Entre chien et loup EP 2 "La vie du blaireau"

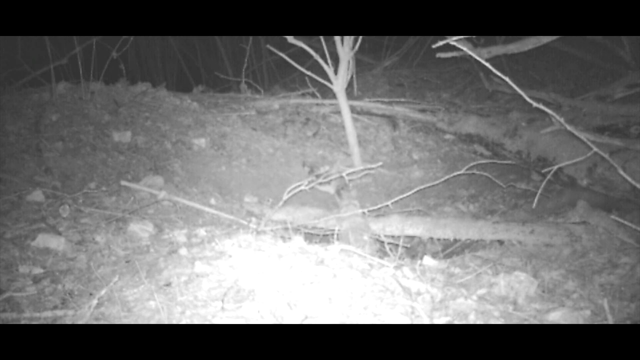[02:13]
Il fait sa toilette à l'extérieur du terrier. Il change régulièrement la litière. Donc, il sort les feuilles qui ont été usagées au fond du terrier, conservées de litière. Et il va en chercher d'autres en les traînant. Et c'est ce qui fait d'ailleurs, en partie, cette coulée à l'entrée du terrier. Le blaireau vit la plupart du temps de la nuit. Donc, il est plutôt nocturne.